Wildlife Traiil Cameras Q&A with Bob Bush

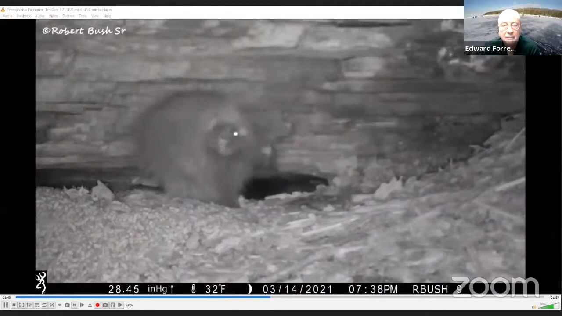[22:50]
there there it is oh yeah no I and I had 400 something videos of this porcupine so this is the best act clips that I could cut it down to
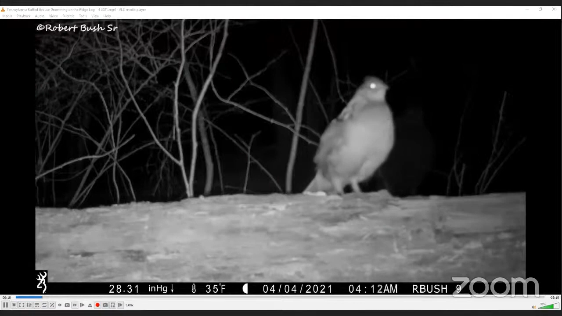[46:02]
If you have questions, we can talk while the video is running as well. And this was quite a thing for me because I could hear him drumming all the time. And, you know, always, since I was young, you could always hear the grouse drumming. And I've looked and locked and see other people posting videos of getting drumming and.